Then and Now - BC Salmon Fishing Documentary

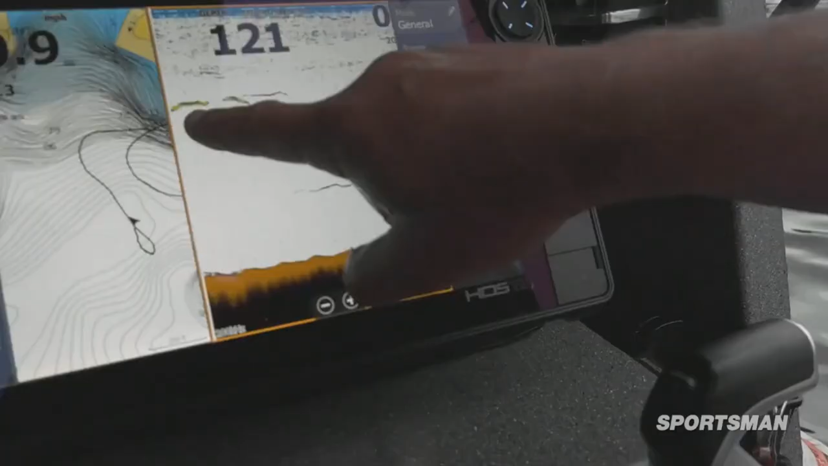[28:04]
You can really see, I mean, these are big salmon right here, some more down here.
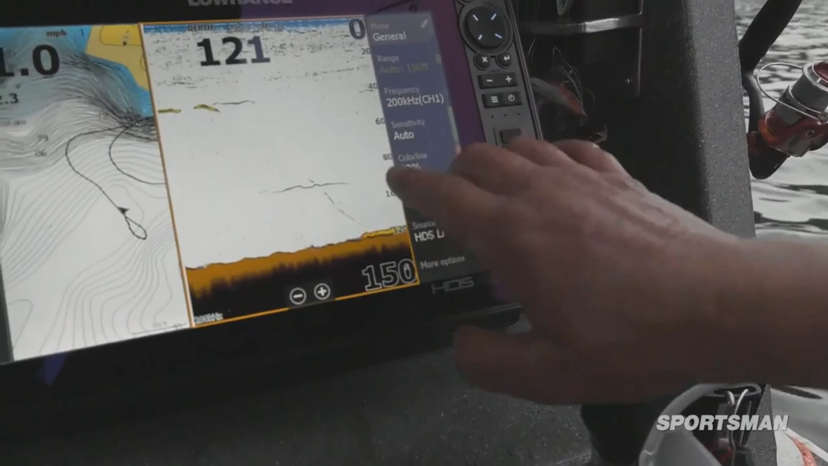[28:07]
You can see one actually coming up for bait in here and tells you exactly where to put your gear because you can see where the fish are.
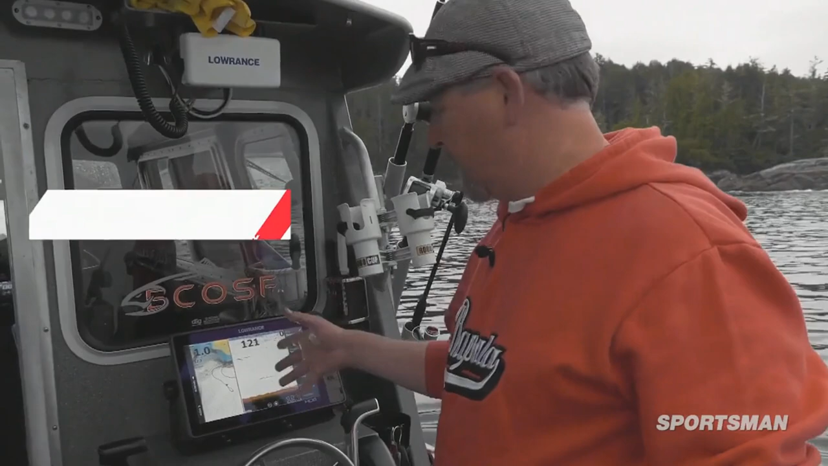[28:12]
So I'm always bringing my downriggers up and down and trying to get them into the zone where those fish are.